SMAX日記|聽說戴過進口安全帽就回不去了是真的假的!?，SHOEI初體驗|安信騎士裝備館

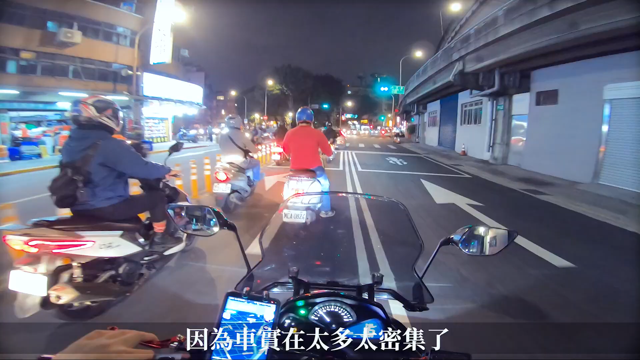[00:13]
這個時間點真的車因為實在是太多了太密集了所以可能前面稍微有一個人減速事故就發生了真的超危險的
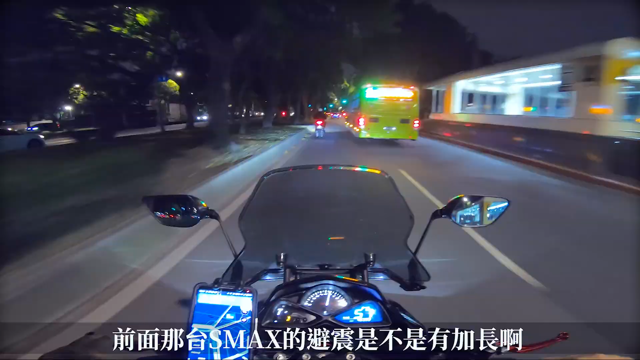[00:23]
前面那台XMA的避震是不是有加長啊感覺他的屁股超翹的耶對啊屁股超翹的耶是有加...
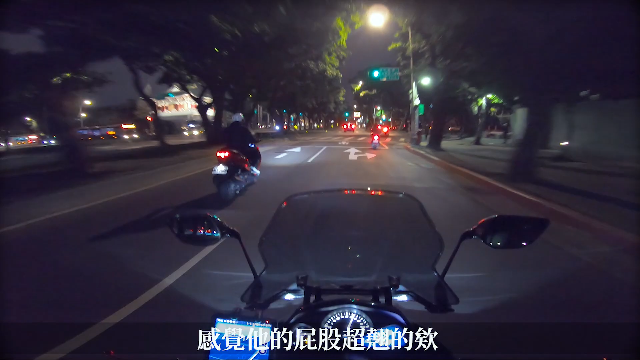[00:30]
還是加增高座有可能是加增高座喔
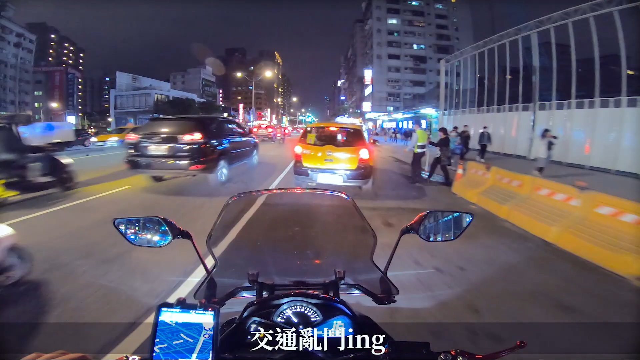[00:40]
好多車喔這就是可怕的台北市交通台北市的交通快到了快到了被人家約在寶雅舞亭的寶雅我跟他拿個好吃的東西我最愛吃的東西我看到他呢我要偷拍他然後傳給他
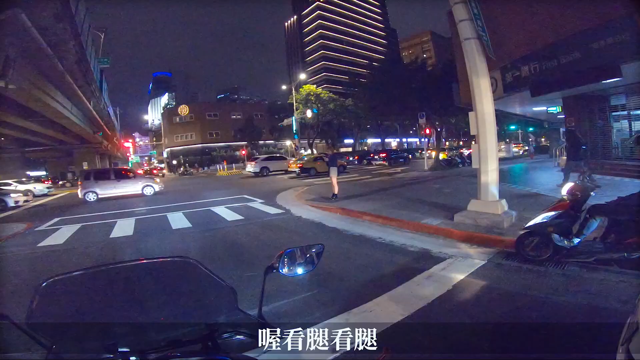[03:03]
看腿看腿看腿時間香香腳白筍香香腳白筍要過馬路了香香腳白筍哦剛好我的光切我的光切線剛好切在腿上哈哈哈哈